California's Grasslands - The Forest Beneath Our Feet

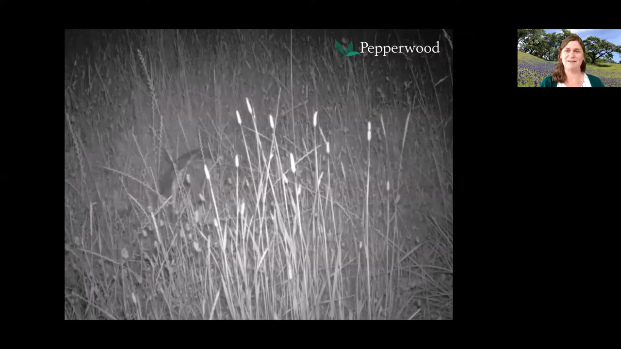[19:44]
That is a North American badger coming through. And since then we've caught some nicer pictures, but this is our first and we were very excited about it.